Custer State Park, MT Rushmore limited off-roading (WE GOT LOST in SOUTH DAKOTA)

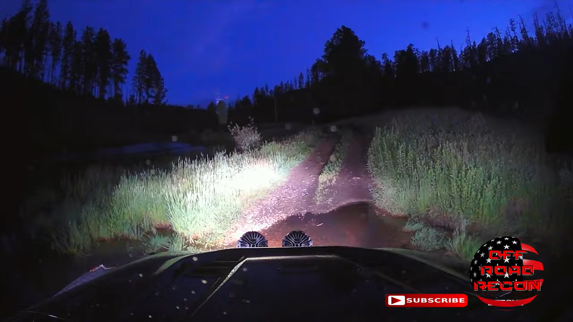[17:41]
So we kind of thought maybe we were turning in for the night, but we were wrong. We put our camp in the GPS because we didn't come from camp. We just figured we'd take it back to us. And it takes us and turn. It shows that this is a road for the next 2 miles. And you can see in the video, kind of what we're dealing with. Yeah, it's on the front. Oh, okay.